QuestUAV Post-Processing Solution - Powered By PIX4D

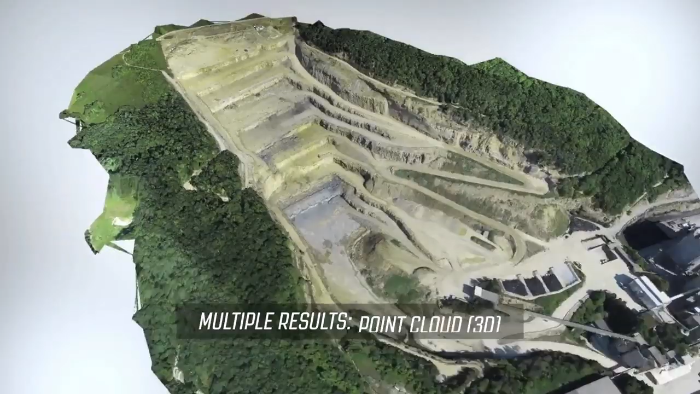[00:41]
highly accurate point clouds, digital surface models,
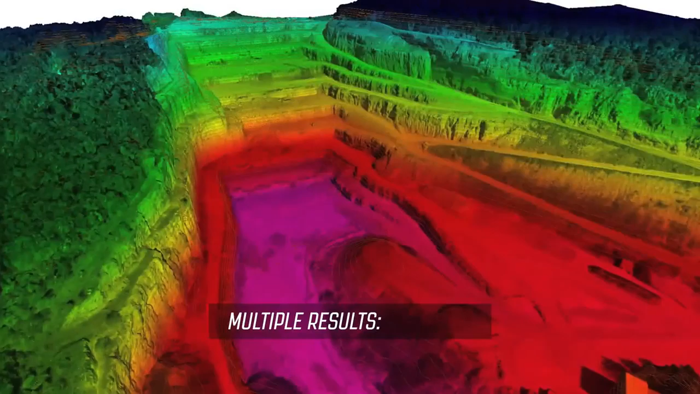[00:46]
contour lines, and more.
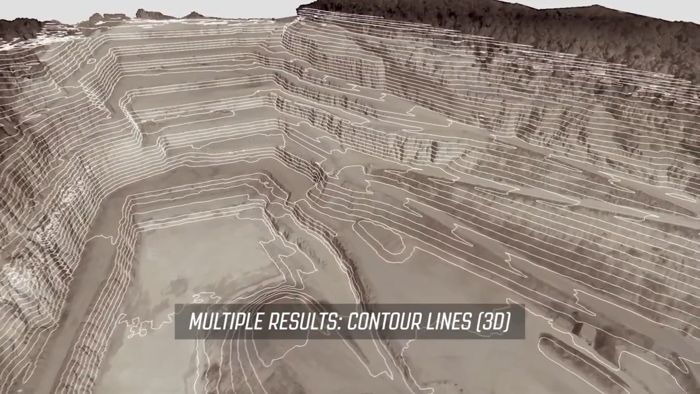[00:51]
Visualize your projects in respect to camera positions, and assess and improve projects by adding and editing points.